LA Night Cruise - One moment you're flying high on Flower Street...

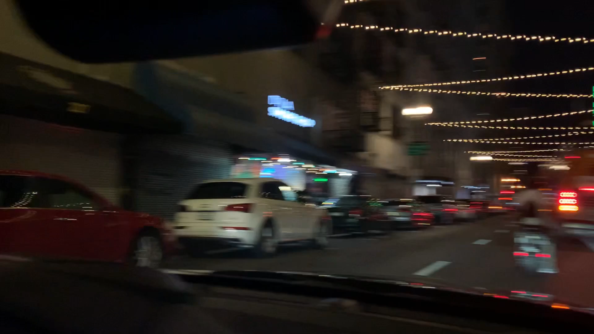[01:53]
batman in front of us i don't know at least he's wearing a helmet that thing looks like it might be a bit too much of a speed demon anyway